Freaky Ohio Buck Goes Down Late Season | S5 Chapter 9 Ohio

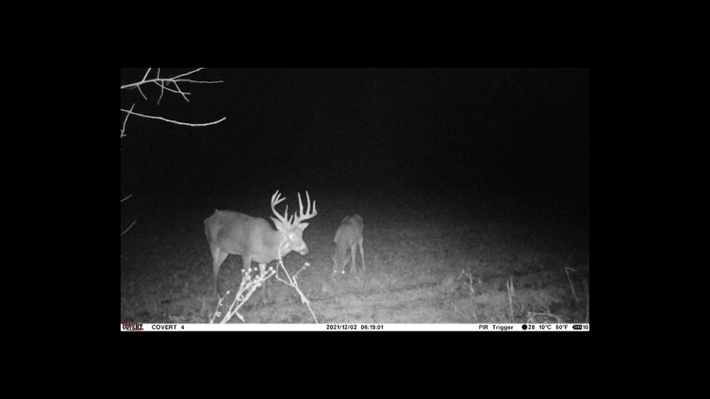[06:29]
And Funky, a big mature 7-point that only I had hoped to put a tag on.